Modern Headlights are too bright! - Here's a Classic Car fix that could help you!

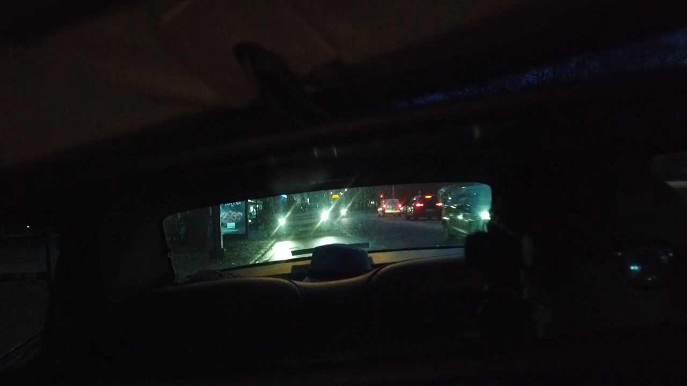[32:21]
it dimmed down well before the car hit me and you can see the ambient light center it's just at the top of the mirror oh sorry not the ambient light the ambient light center behind it the actual the you know the rear facing centers at the top of the mirror not at the bottom somewhere at the bottom when the light hits the headline in here that's when the mirror comes in and picks that picks it up when it hits just below the headline of course on the mirror another one there so this third